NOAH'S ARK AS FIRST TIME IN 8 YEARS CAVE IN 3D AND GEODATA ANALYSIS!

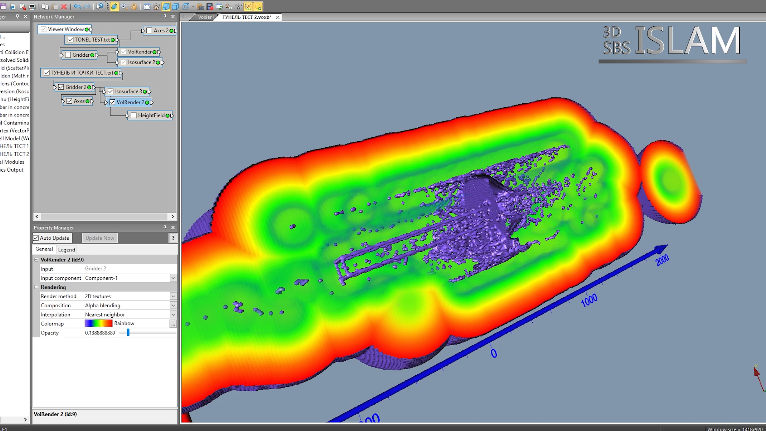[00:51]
so that you can better understand what's happening and how everything works. I hope you'll watch and listen attentively.
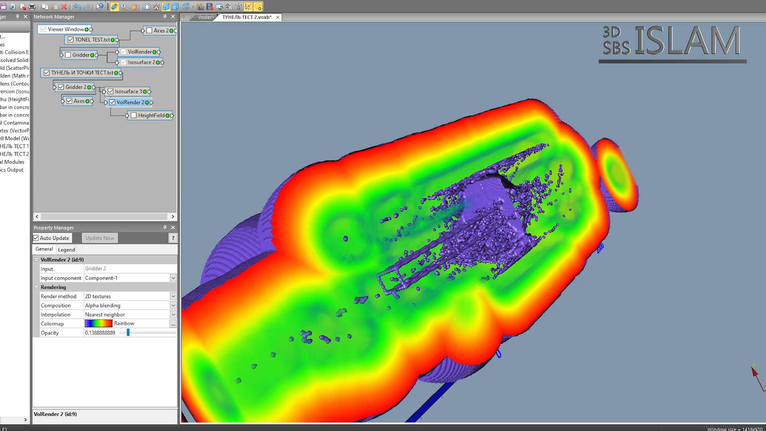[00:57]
The most interesting part is coming up. Inshallah.
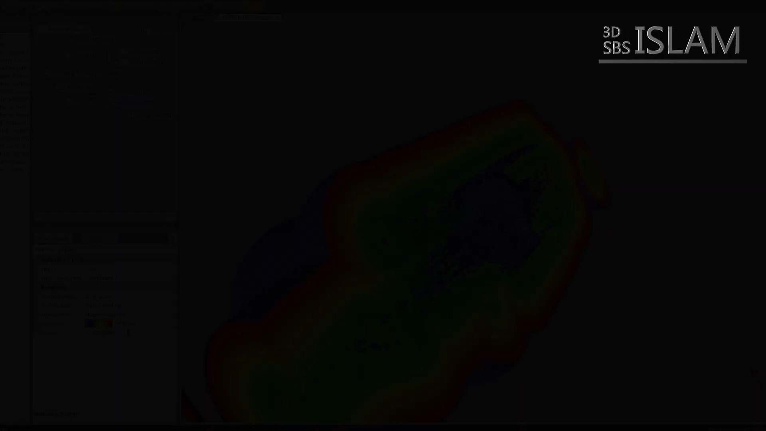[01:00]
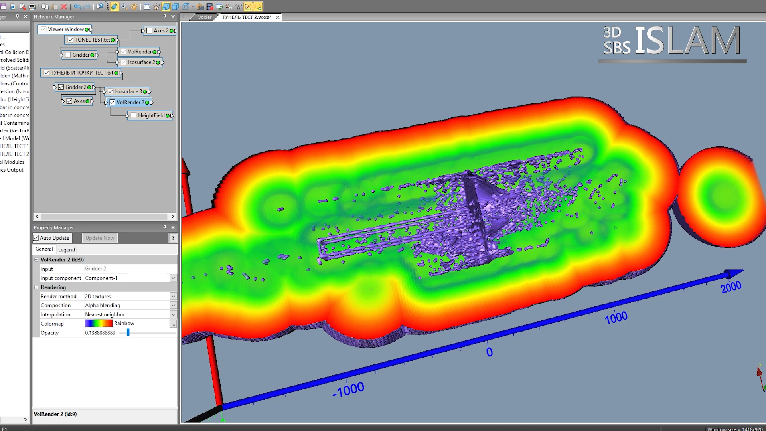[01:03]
I received a set of scans from Aslombek of the Russian Inventors Club channel.
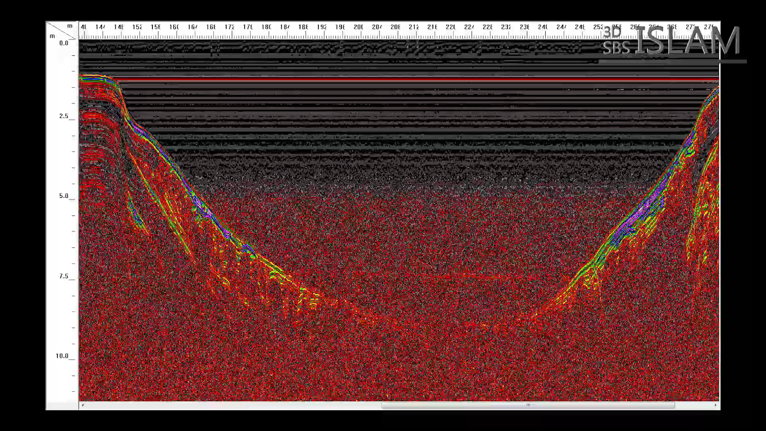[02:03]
The signal strength depends on the radar model, as well as soil type, rock density, moisture, and other factors.
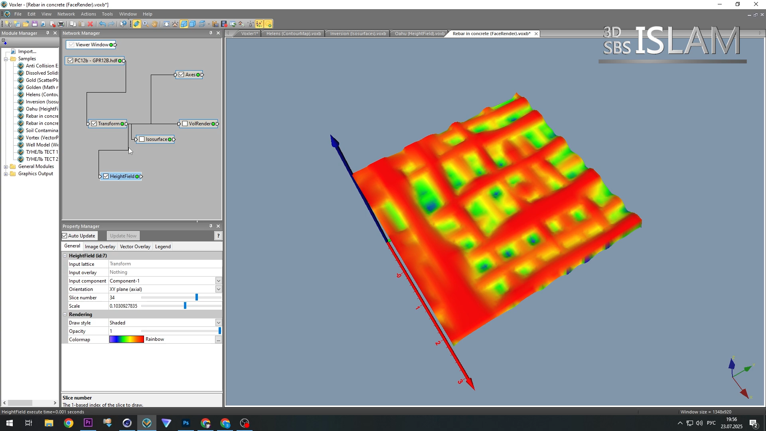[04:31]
Write a Python script and transfer the point cloud directly into Cinema 4D.
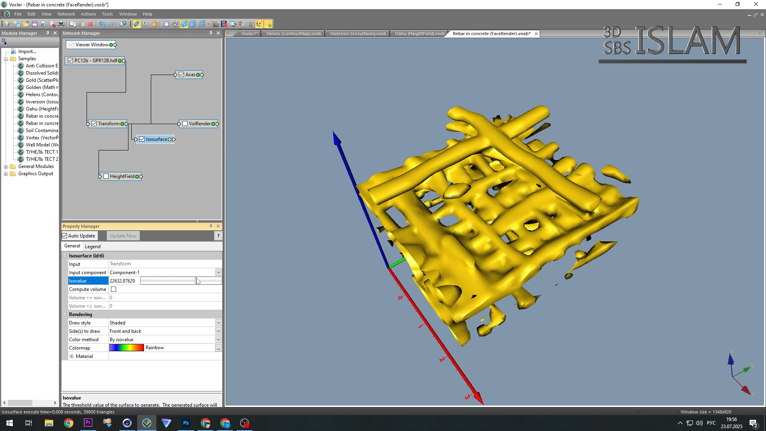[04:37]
The program where I usually build my 3D models.
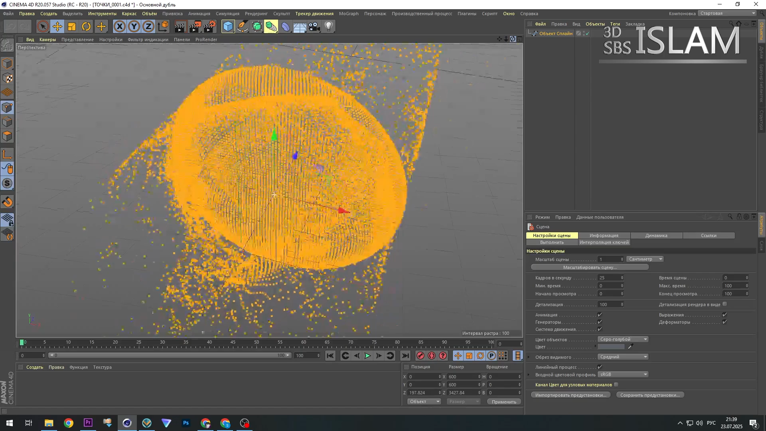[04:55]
And what we saw was very different from Voxler. The visual was completely new.
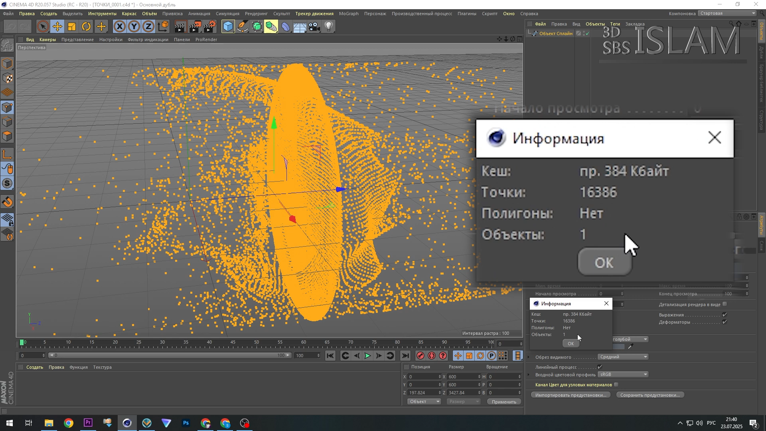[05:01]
Amazingly, artificial intelligence analyzing these points didn't just identify voids, but detected the cave itself. Moreover, it recognized two side chambers. We already discussed this in one of our previous videos. You can re-watch it. Everything is explained there in detail.
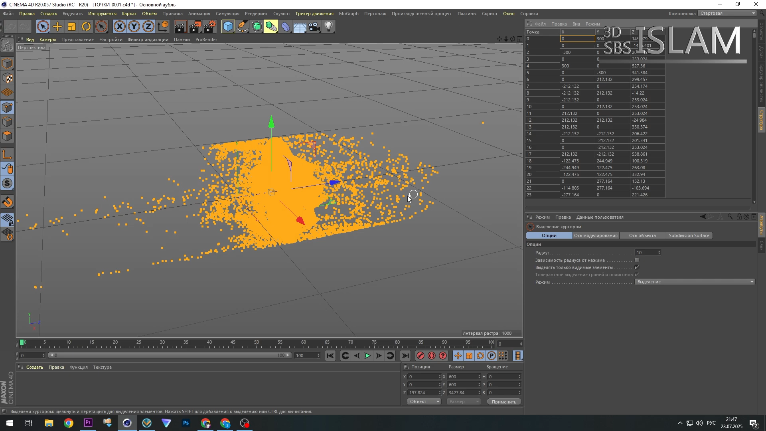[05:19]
So a full reconstruction is needed. But for now, the picture remains incomplete. One thing I know for sure.
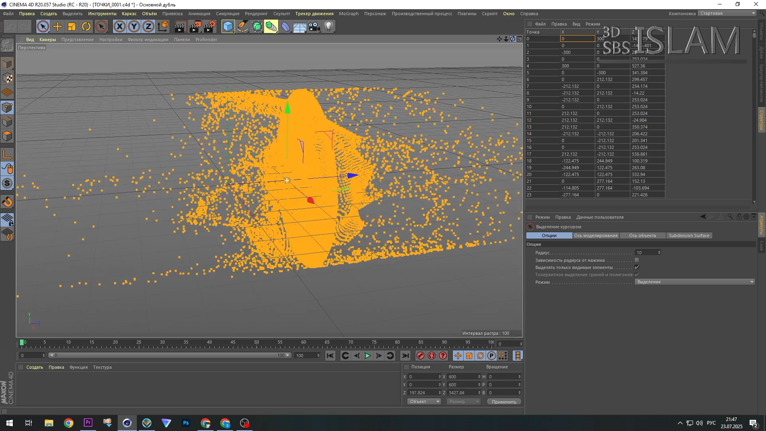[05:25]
Cinema 4D transfers the coordinates exactly as they are in the original dat file.